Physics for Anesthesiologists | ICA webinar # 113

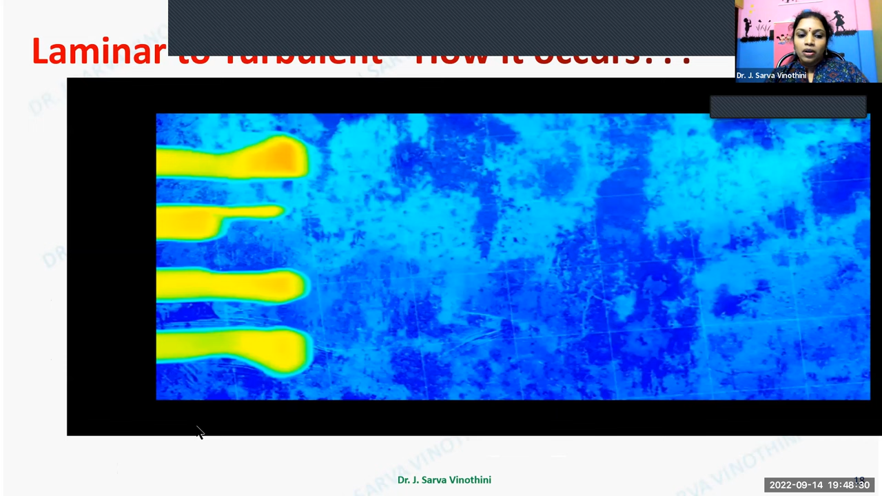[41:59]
how does laminar flow get on to a turbulent flow so we can see here in this video that laminar flow occurs so organized way occurs in layers there is no mixing up of fluids but if you watch carefully we can see there are some outbursts that are happening